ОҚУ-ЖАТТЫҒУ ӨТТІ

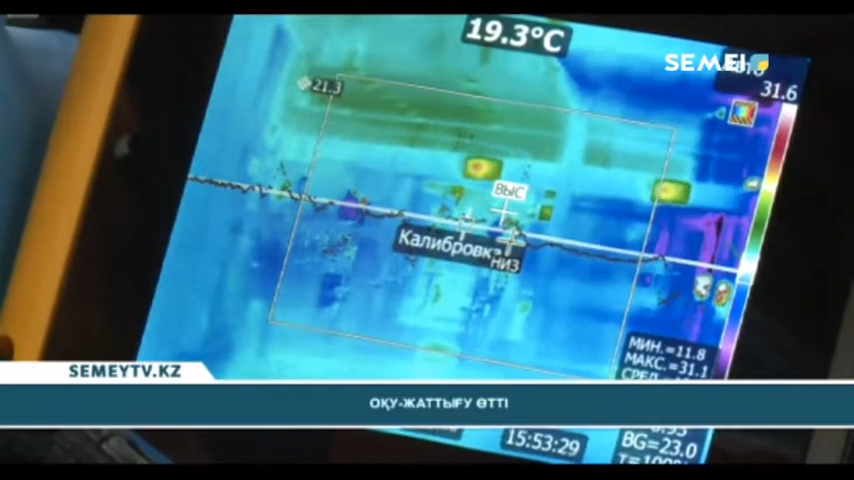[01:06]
On screen: spot 19.3°C
Бірінші кезекте Қалқаралық әуежай қызметкерлері жылу ұқшаулағышқа сүйімдерде тепловизорлардың көмегімен барлық жолаушылардың дене қызуын тексерді.